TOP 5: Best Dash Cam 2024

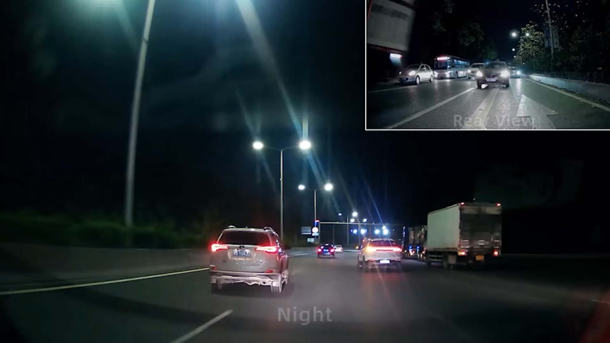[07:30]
allowing it to clearly record your vehicle's status during the night. The loop recording feature ensures that your camera is always ready to capture the unexpected.